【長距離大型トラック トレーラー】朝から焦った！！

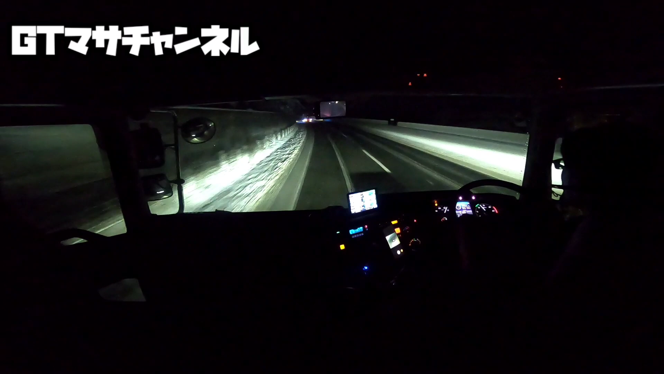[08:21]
積もってるというか今凍結の方が怖いですねえへへ雪はなんか除雪されとるみたいなんでまあ大丈夫そうなんですけどまあでもどうですかね思ったよりかは雪はなさそうですけど全然関東の辺とかねあのーあのー全然別世界って感じですねー東北の方の雪ってすごいですねーへへへへあと150キロなんですけどまあ明日
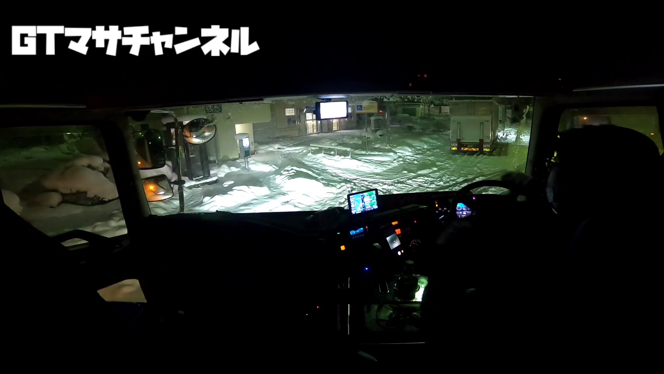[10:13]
よいしょよいしょあのートラックが止まっとった跡があるでいいねーあのーいいんですけどこれ真っ白やったらどこがどこかわからないですねーいよいしょはいやったー到着でーすねー疲れましたよーまあとりあえず明日の朝までここで寝たいと思いまーすはい今日は頑張った